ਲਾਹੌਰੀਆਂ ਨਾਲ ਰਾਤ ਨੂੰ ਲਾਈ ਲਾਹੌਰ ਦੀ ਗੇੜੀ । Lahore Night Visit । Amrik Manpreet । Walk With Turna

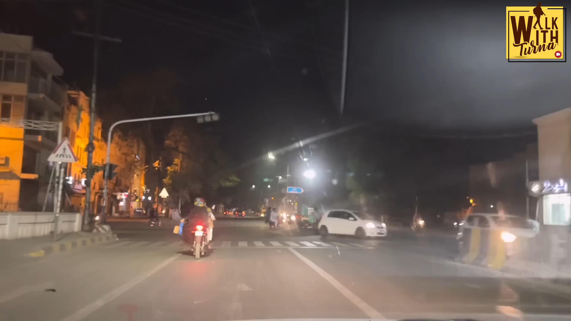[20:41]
ਇਹ ਹੁਣ ਅਗਲਾ ਚੌਕ ਜਿਹੜਾ ਸਾਡੇ ਕੋਲ ਅੱਗੇ ਆ ਰਿਹਾ, ਇਹਨੂੰ ਅਨਾਰਕਲੀ ਚੌਕ ਕਿਹਾ ਜਾਂਦਾ।
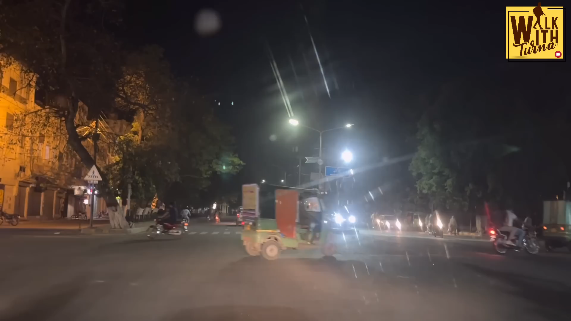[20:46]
ਅੱਛਾ, ਹੁਣ ਅਸੀਂ ਅਨਾਰਕਲੀ ਚੌਕ 'ਚ ਪਹੁੰਚਣ ਲੱਗੇ ਆ ਜੀ। ਤੇ ਇਸ ਅਨਾਰਕਲੀ ਚੌਕ ਦੇ ਅਨਾਰ, ਇਸ ਤੋਂ ਪਹਿਲੇ ਇਹ ਸਾਹਮਣੇ ਪਾਰਟੀ ਹਾਊਸ ਹੈ, ਪਿਛਲੇ ਪਾਸੇ ਆ ਗਿਆ।
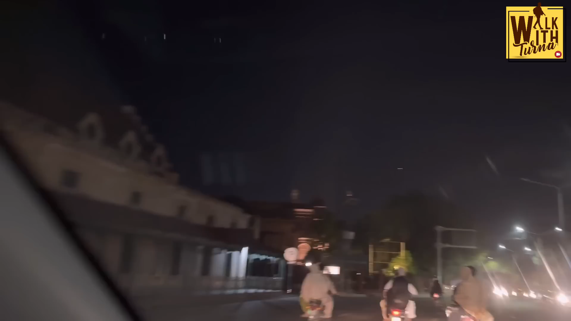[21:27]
ਉਸ ਤੋਂ ਬਾਅਦ ਉਹਨਾਂ ਨਵੀਂ ਬਿਲਡਿੰਗ ਬਣਾਈ ਆ ਉਹ ਸਾਹਮਣੇ ਜੀ, ਲਾਹੌਰ ਮਿਊਜ਼ੀਅਮ ਜਿਹੜਾ, ਇਹ ਵੀ ਬਿਲਡਿੰਗ ਪੁਰਾਣੀ ਹੈ ਜੀ।
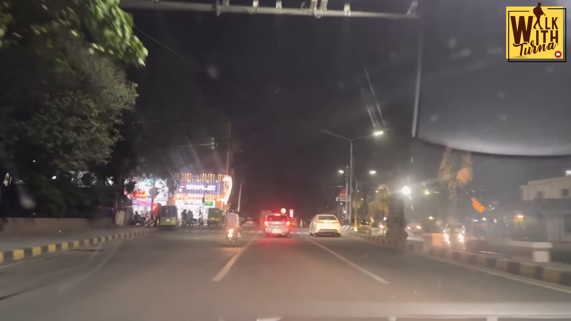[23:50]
ਆਪਾਂ ਫੇਰ ਉਧਰ ਹੀ ਆ ਗਏ ਨਾ ਇਹ ਅਸੀਂ, ਹਾਂਜੀ, ਉੱਥੇ ਫਿਰ ਅਨਾਰਕਲੀ ਚੌਕ ਆ ਗਿਆ ਜੀ। ਇਹ ਲੈਫਟ ਸਾਈਡ ਤੇ ਪੁਰਾਣੀ ਅਨਾਰਕਲੀ ਇਹਨੂੰ ਕਿਹਾ ਜਾਂਦਾ। ਹਾਂ, ਤੇ ਇੱਕ ਪਾਸੇ ਇਹਦੇ ਅੰਦਰ ਸ਼ਾਪਿੰਗ ਵਾਲੀਆਂ ਸਾਰੀਆਂ ਜੁੱਤੀਆਂ, ਕੱਪੜੇ, ਈਚ ਐਂਡ ਐਵਰੀਥਿੰਗ ਜਿਹੜੀ ਹੈ।
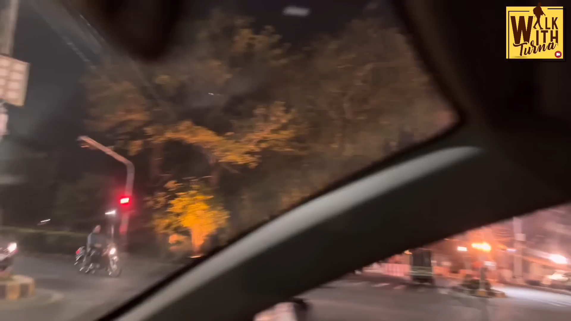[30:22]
ਸੀਐਮ ਹਾਊਸ ਹੈ ਸਾਡਾ। ਅੱਛਾ, ਇੱਧਰ ਆ ਤਾਂ ਠੀਕ ਹੈ। ਇਸ ਕਰਕੇ ਵੀ ਥੋੜਾ ਜੀਪੀ ਗਰਵਾਲ ਜਦੋਂ ਆਇਆ ਸੀ ਉਹ ਵੀ ਇਸੇ ਹੋਟਲ 'ਚ ਠਹਿਰਿਆ ਸੀ। ਅੱਛਾ ਅੱਛਾ ਜੀ।